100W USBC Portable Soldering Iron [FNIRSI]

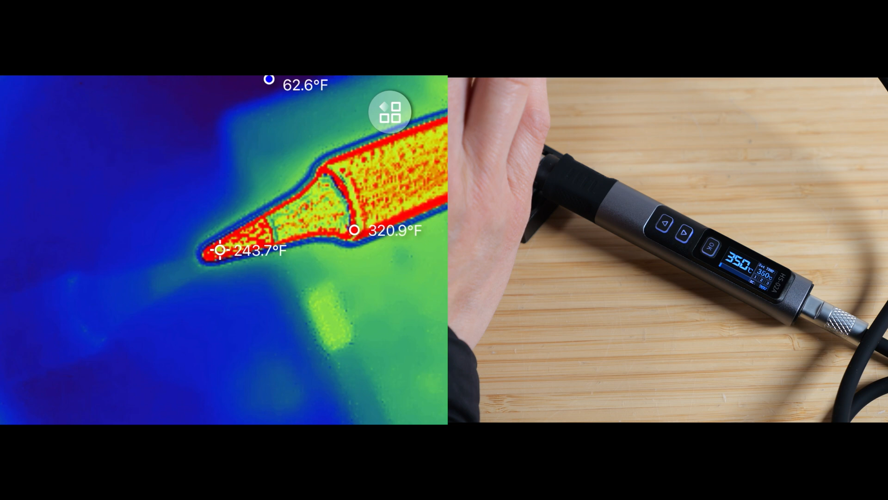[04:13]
On screen: spot 243.7°F, max 320.9°F
It may not be reading it properly because the material is a little bit shiny.
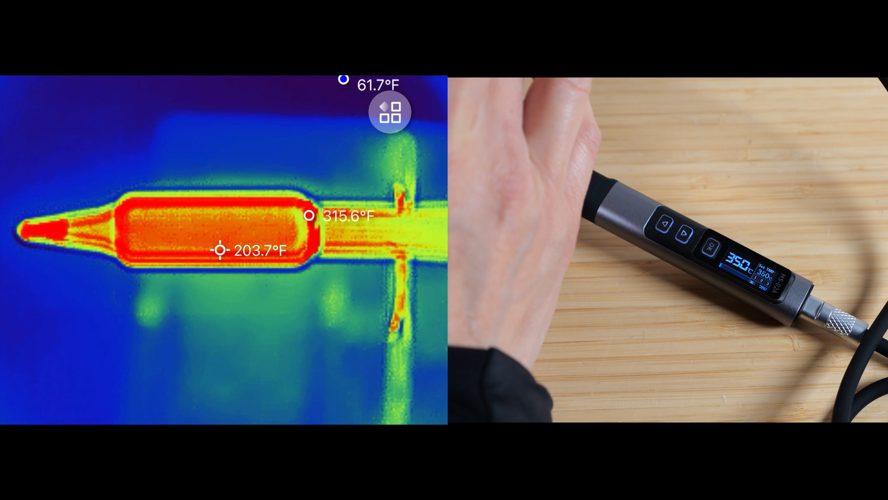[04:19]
On screen: spot 203.7°F, max 315.6°F
Sort of towards the edges you can see that it's hotter and at 315 degrees.
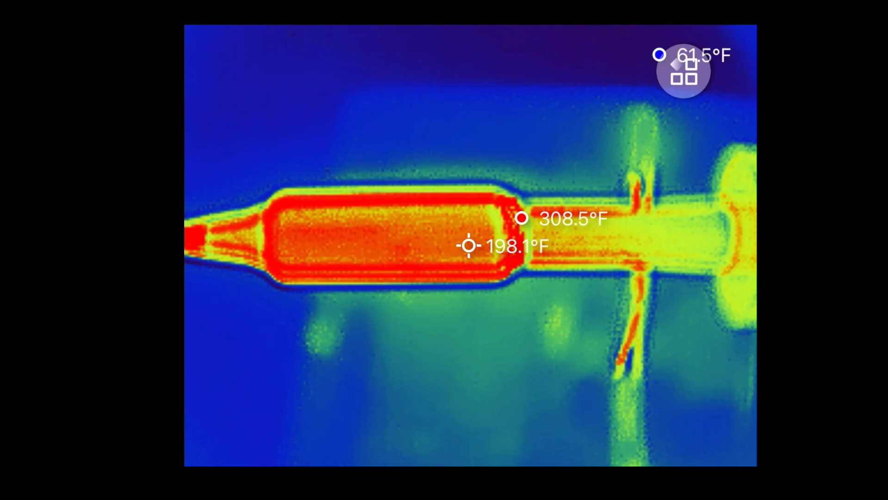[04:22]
On screen: spot 198.1°F, max 308.5°F
If we kind of go down towards the body of the soldering iron, we see that's 115.
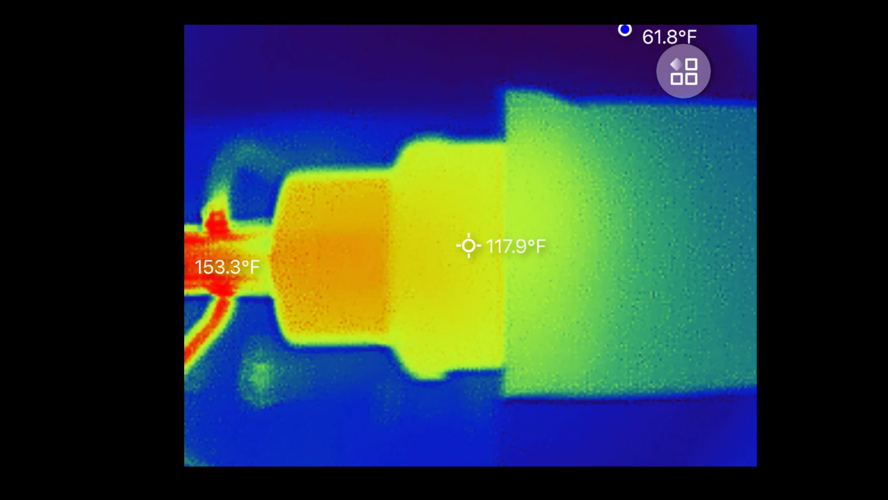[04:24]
On screen: spot 117.9°F, max 153.3°F
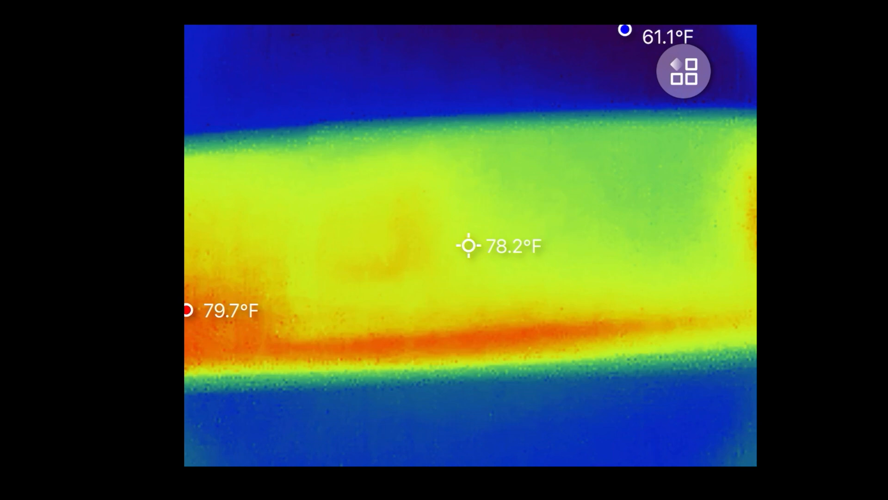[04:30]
On screen: spot 78.2°F, max 79.7°F, min 61.1°F
It gets cooler towards a handle and the display area is around 80 degrees Fahrenheit.